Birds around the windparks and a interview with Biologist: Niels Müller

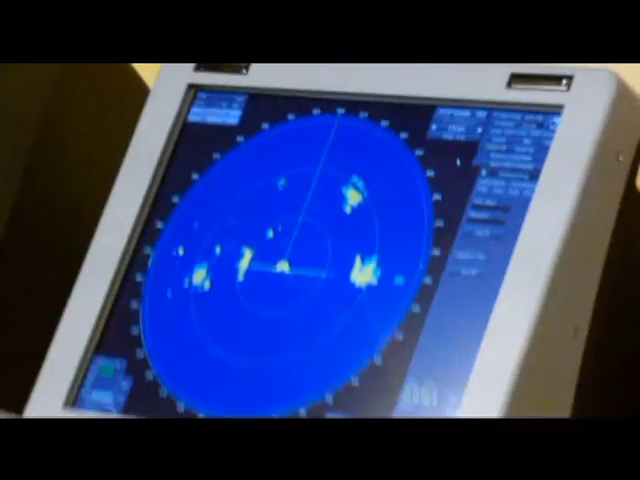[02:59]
Sadly at the moment there are hardly any birds passing by so it's a little bit boring but that's fine.